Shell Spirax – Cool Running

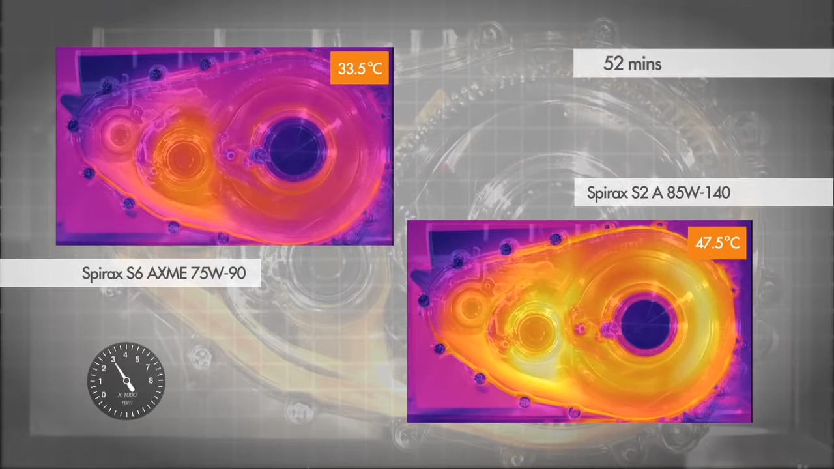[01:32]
The maximum temperature reached using the SAE 75W-90 oil was 32 degrees centigrade. After 52 minutes, the input speed was accelerated to 3000 RPM, which led to a further increase in temperature. Once the gearbox is fully warmed up, the temperature of the more viscous SAE
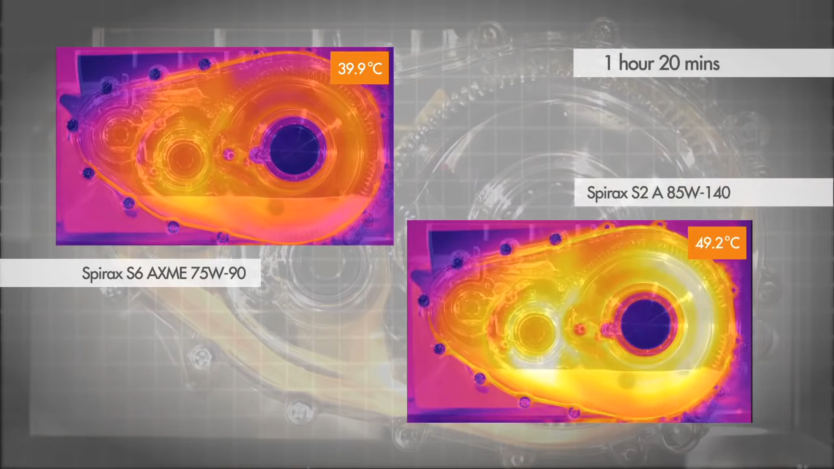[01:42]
85W-140 oil is approximately 10 degrees centigrade higher than that of the SAE 75W-90.